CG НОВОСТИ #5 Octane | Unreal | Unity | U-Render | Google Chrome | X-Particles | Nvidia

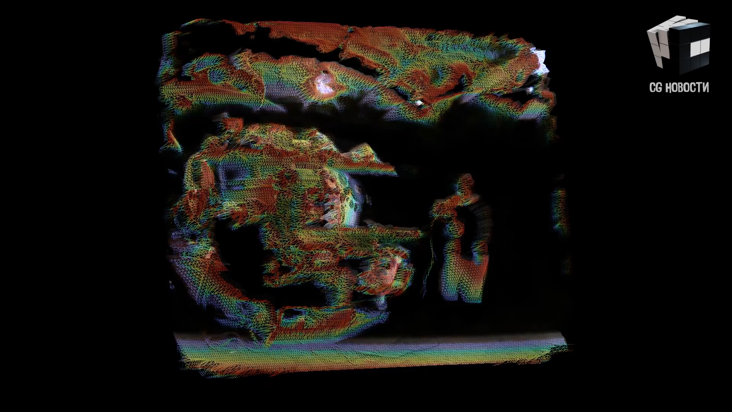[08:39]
А именно, бинокулярного зрения. В этом случае даже при небольшом смещении камеры изменяется ракурс и создается эффект параллакса.